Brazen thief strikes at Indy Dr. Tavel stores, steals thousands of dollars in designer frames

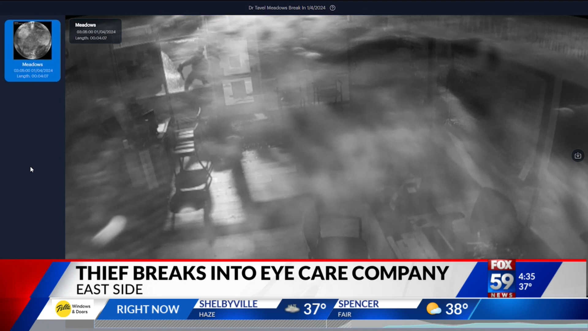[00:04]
You just saw the moment a thief broke into an eye care company on the east side.